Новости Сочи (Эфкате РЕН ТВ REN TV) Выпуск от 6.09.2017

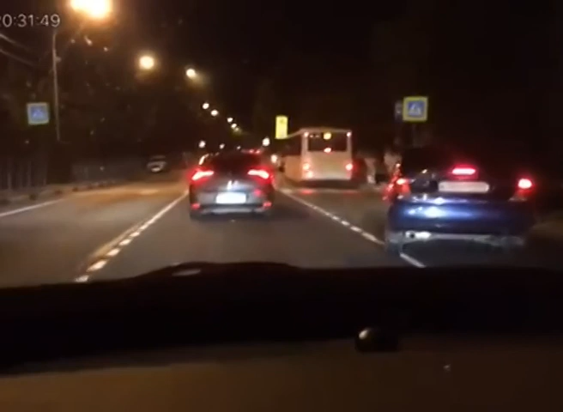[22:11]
На картинке с видеорегистратора видно, как двое на мотоцикле обгоняют транспорт по встречной полосе. Машины остановились перед зеброй, пропуская пешеходов, а мотоциклист сбил девушку, переходившую дорогу. Ей помогли подняться и отвели на остановку. Но вот какие травмы она получила, пока неизвестно. С ними не страшно и, главное, безопасно.